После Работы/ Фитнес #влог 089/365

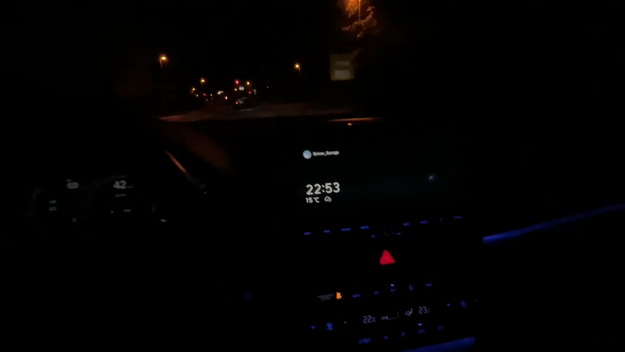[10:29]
Вот на улице все, уже ничего нету. Там чуть-чуть видно.